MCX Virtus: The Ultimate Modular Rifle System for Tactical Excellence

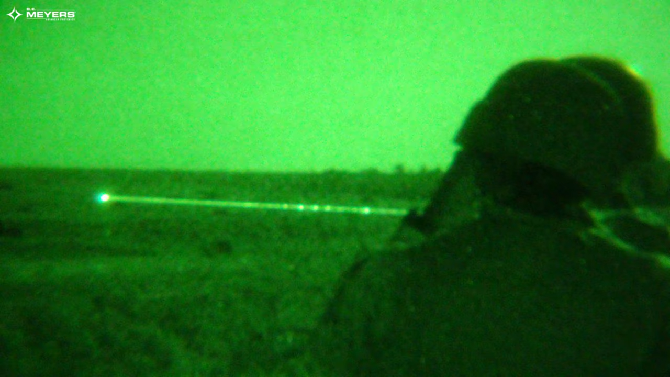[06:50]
whereas passive aiming is going to be actually using your optic, which is pretty difficult to do behind a PVS-14 or binos.